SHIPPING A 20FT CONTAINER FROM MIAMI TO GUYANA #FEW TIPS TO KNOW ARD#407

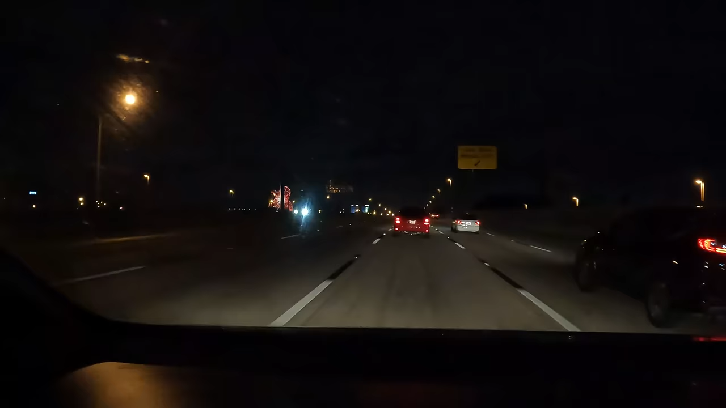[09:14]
all right so I am in Fort Lauderdale look at the mighty Hard Rock Casino there hotel beautiful as it may be I have to make a stop in Pines Boulevard my tropics I have to pick up dinner you know